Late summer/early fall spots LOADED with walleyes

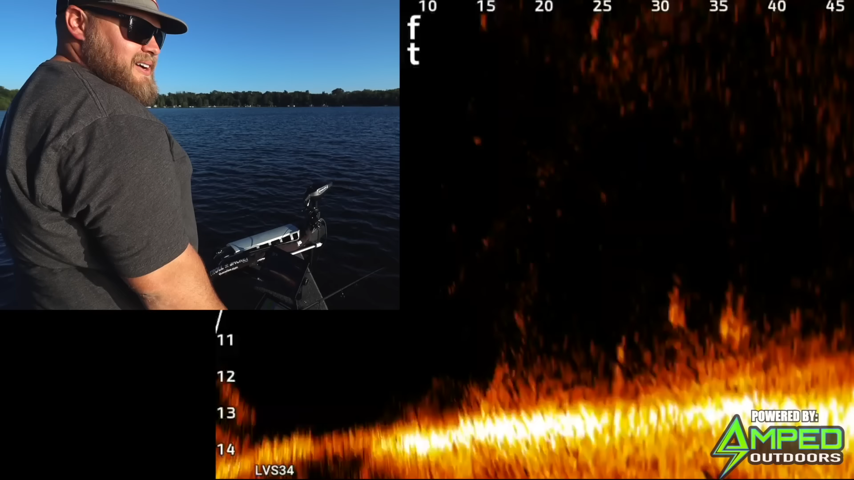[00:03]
all right y'all ready for this got some nice little background wake traffic going on here little double treble tubes we got tubers and wake boats and walleyes oh my there we go
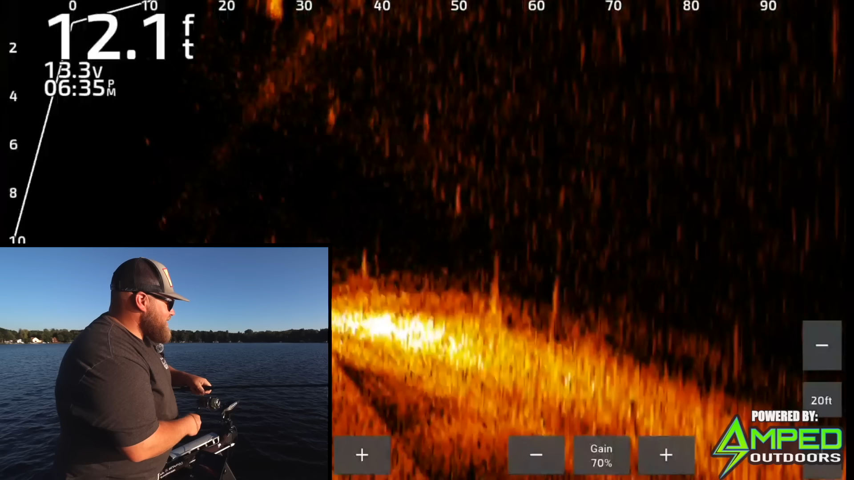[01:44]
On screen: depth 12.1 ft
oh oh oh naughty that was naughty did you see that is that a walleye well regardless of what it is it's here doing the same thing eating feeding might not be a walleye uh my favorite spot number one right now is not necessarily a spot but it's where the cabbage weeds and
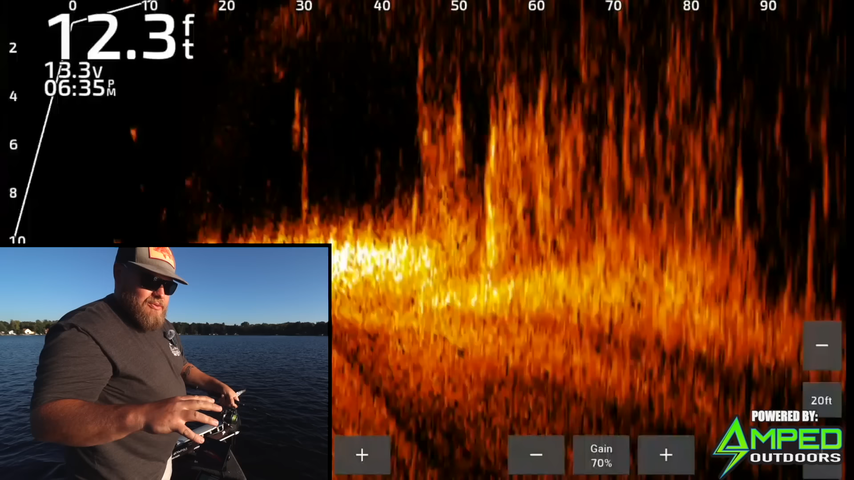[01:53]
On screen: depth 12.3 ft
coontail meet and mix and taper off and it could be like right now we're on a long extending point i'll take that mr camera guy
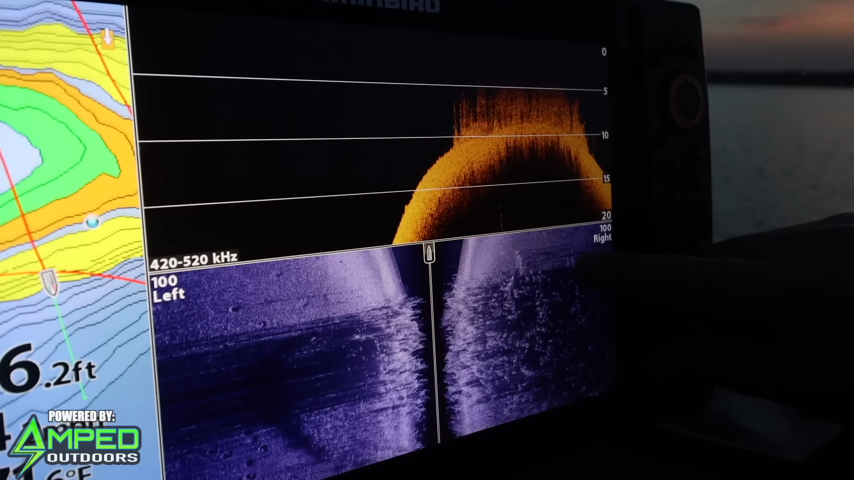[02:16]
on top in about 10 feet of water and that cabbage usually runs you know like 8 10 11 feet on most
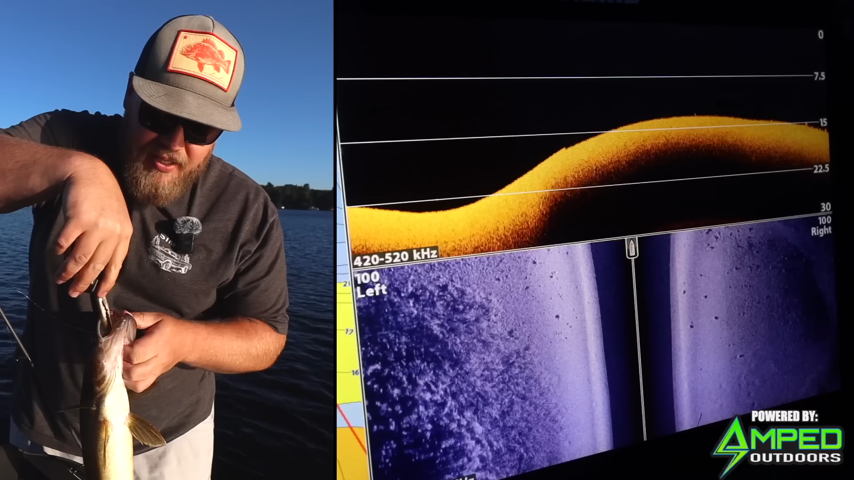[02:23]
lakes and then you got a little strip of coontail weeds deeper and where those taper off it is a highway
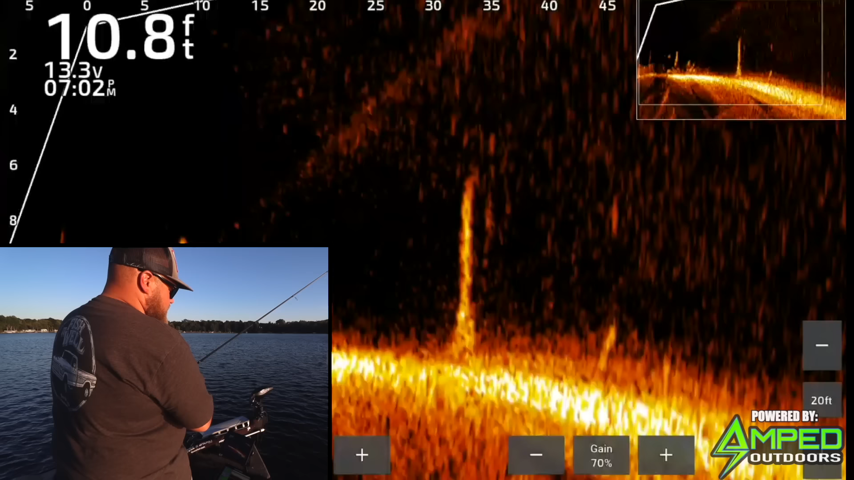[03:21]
On screen: depth 10.8 ft
oh yeah we flying up these things are so darty they look like piranhas or bass the way that they're just up down all around you'd be like there's no way those are walleyes now if i would get bit
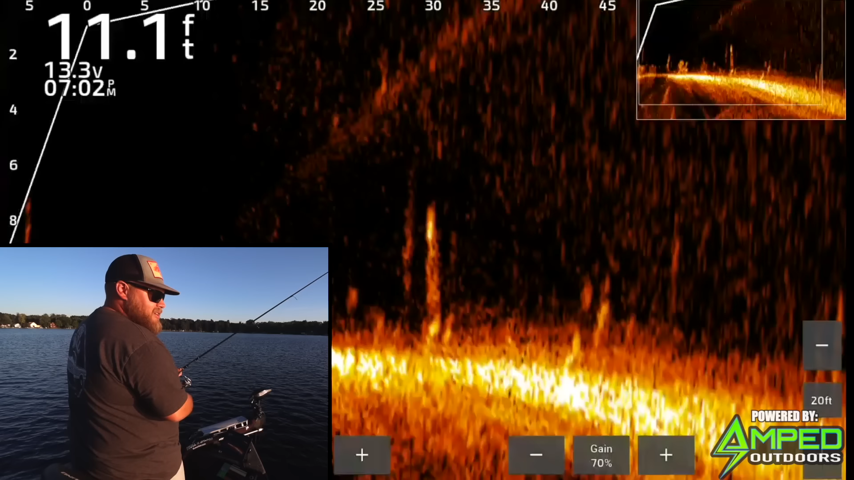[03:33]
On screen: depth 11.1 ft
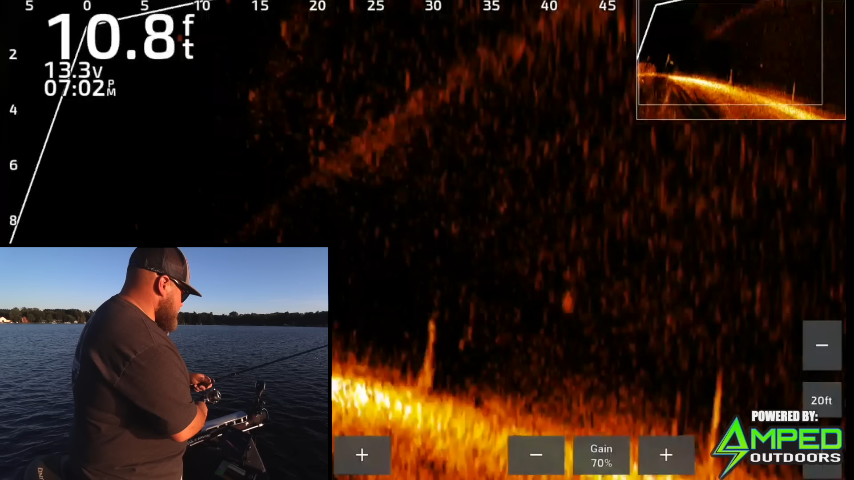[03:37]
On screen: depth 10.8 ft
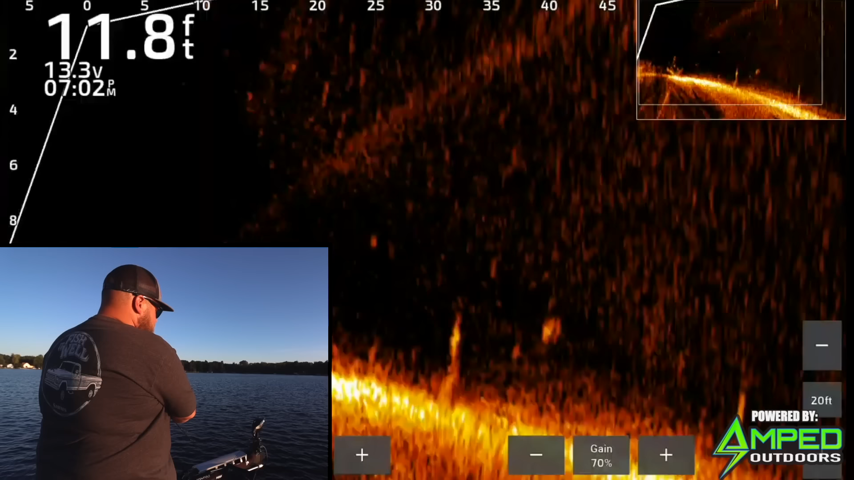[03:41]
On screen: depth 11.8 ft
now he's swimming at the boat dang it
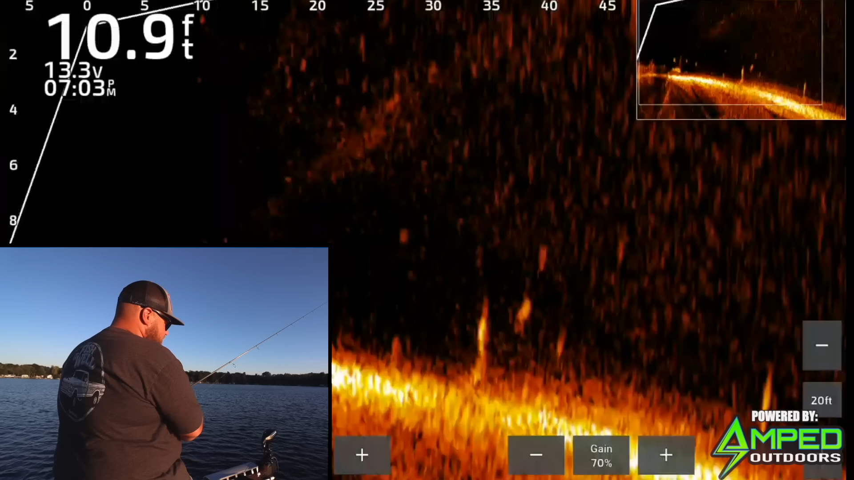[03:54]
On screen: depth 10.9 ft
come on up and play buddy oh he ate it there we go so right now i'm just using a jig and a crawler
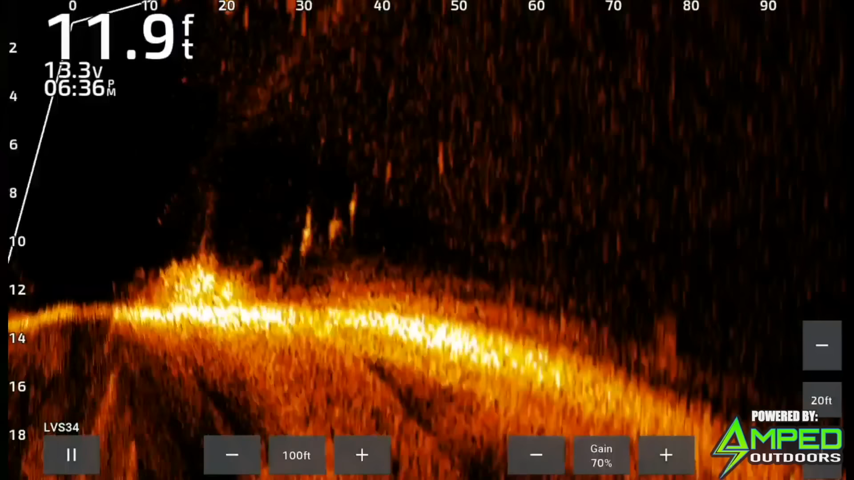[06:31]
On screen: depth 11.9 ft
time of year there's almost never just one walleye up on these weed edges yes if you're throwing it suspended fish whatever then you got one here one there but this type of structure if you catch one there's